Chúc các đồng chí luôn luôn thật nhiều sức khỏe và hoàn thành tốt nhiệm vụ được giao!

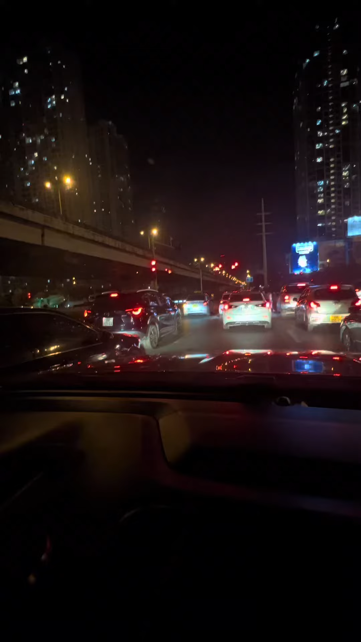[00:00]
Hello các bác nha, hôm nay em đi qua đường Bixi Thăng Long này anh em đi qua đây cẩn thận hết sức cẩn thận anh em nha Ở đây có 2 làn này mà anh em đậu 2 làn này anh em cố gắng phải rẽ trái luôn đừng có đi thẳng với anh nha Đi thẳng với anh nha, em 89 thương yên nhoảng nè Đấy, ái ạ, em đây, em 89 thương yên khôn phết Thấy bác chạy ra cái rẽ luôn là không được gì anh em nha Thấy các bác chạy ra rẽ luôn là không được vì nha Bác này rút kinh nghiệm từ bác 89 nó không ra trước nữa, đợi em lại gần với vẫy này Đây, đấy chưa, đợi em lại gần với vẫy này Đây,